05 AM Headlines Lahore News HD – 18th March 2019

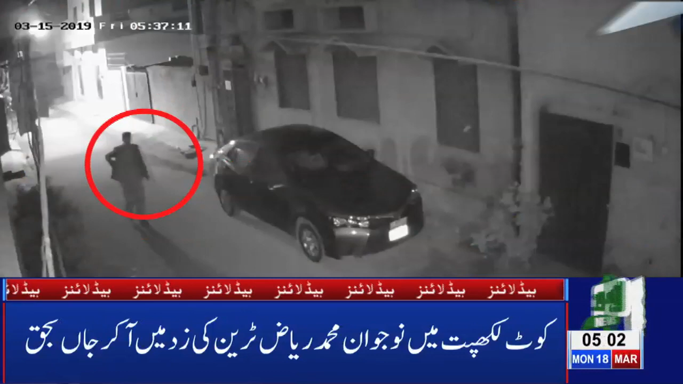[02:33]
پولیس کا ڈر نہ پکڑے جانے کا خوف مہارت سے دروازہ کھولا گاڑی میں بیٹھا اور کار غائب اقبال ٹاؤن جہانزے بلوک میں چوڑ نے گھر کے باہر کھڑی گار چوری کر لی واردات کی سی سی ٹی وی فوٹیج لاہو نیوز کو موصول